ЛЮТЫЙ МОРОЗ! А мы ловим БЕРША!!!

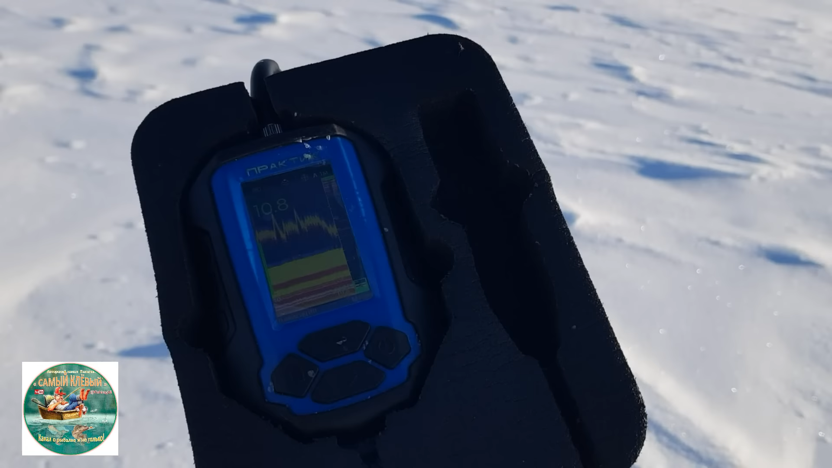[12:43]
шевеление на дне есть вот я говорю вот на эту лунку сейчас перешел два